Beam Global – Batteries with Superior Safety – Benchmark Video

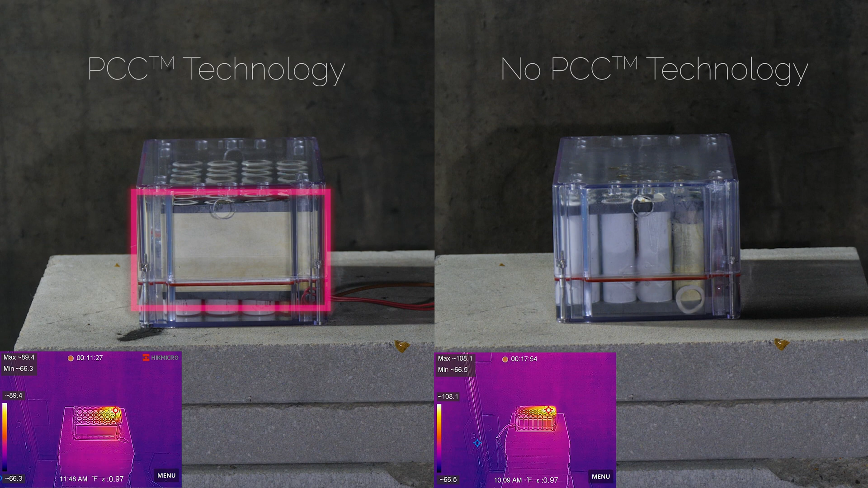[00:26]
It compares a battery with Beam Global's patented PCC technology for superior safety to a battery without PCC technology.
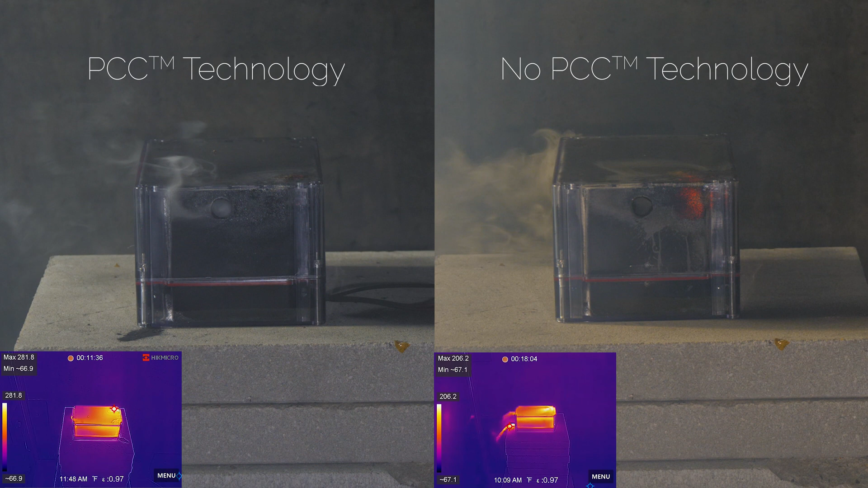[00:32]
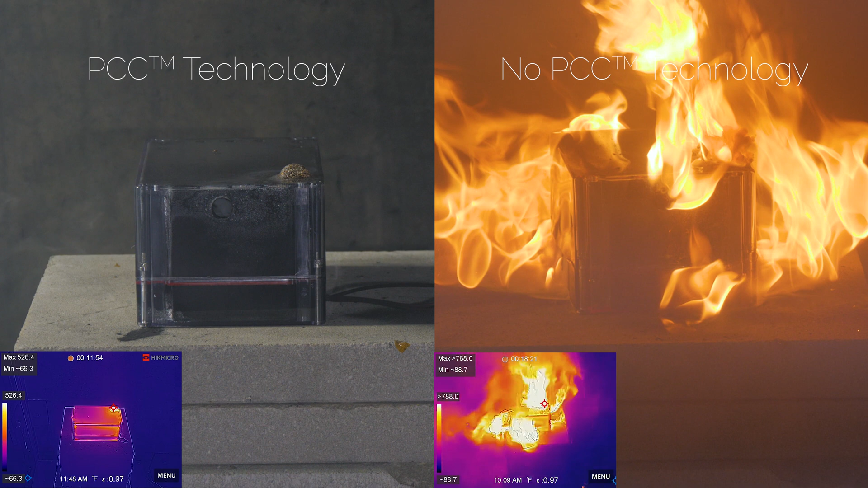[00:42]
When a thermal event was instigated in the battery with PCC technology, no thermal runaway propagation occurred. The battery without PCC technology experienced a hazardous and extended thermal event.